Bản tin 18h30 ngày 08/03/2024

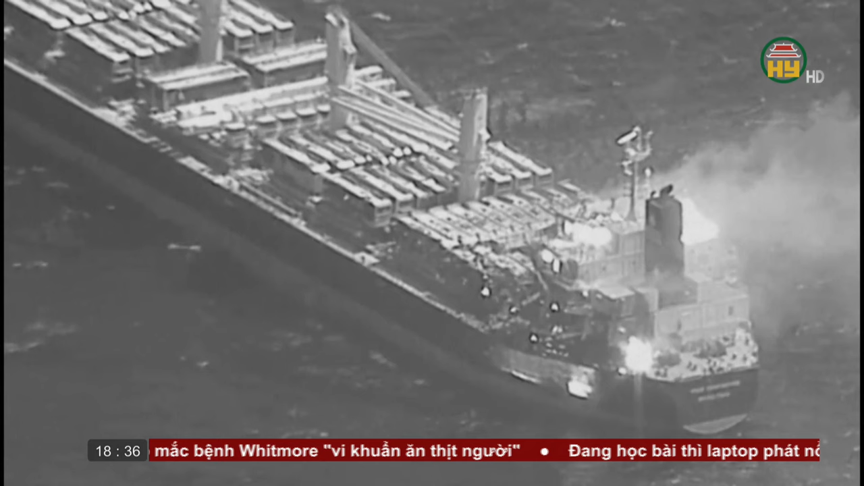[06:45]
Vụ tấn công nhằm vào tàu True Confidence đánh dấu vụ tấn công gây chết người đầu tiên kể từ khi nội lượng Houthi ở Yemen tiến hành các vụ tấn công trên tuyến đường hàng hải quan trọng vào tháng 11 năm 2023. Theo thông tin sơ bộ, trên tàu True Confidence có 4 thuyền viên Việt Nam,
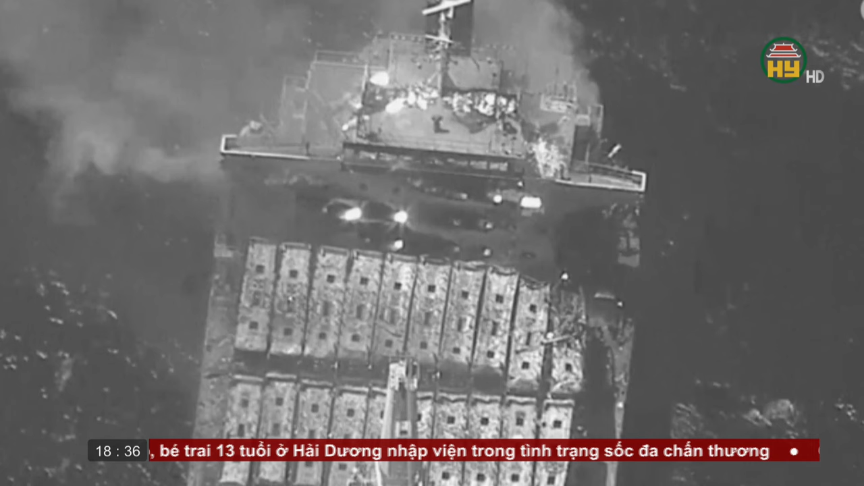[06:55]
1 thuyền viên tử vong và 3 thuyền viên trong tình trạng sức khỏe bình thường. Các cơ quan đại diện Việt Nam đang tiếp tục liên hệ chặt chẽ với cơ quan chức năng sở tại, khẩn trưng tiến hành các biện pháp bảo hộ công dân, xử lý vấn đề hậu sự cho thuyền viên tử vong nhằm đảm bảo quyền và lợi ích chính đáng của công dân Việt Nam.